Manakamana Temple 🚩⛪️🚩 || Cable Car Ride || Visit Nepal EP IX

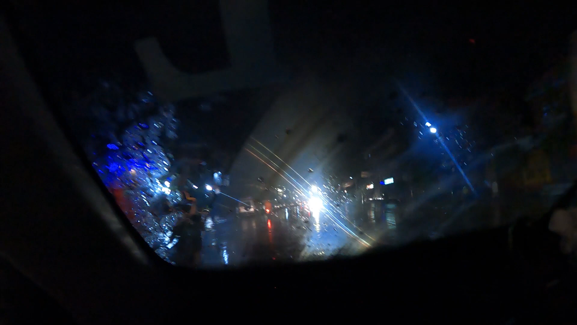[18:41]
पोखरा सीटी माई पुखिश होए शोओं और यामी लेकसाइड होटेल मा जादे शोओं पानी परें यहां पाइदे काड़ी कोशन बीजिबिलिटी पुरा खंकी शाँ तम कियर्फुल बार पुखिशन भाईले कुशकर जोस्त पिशाडी चाड़ी चाड़ी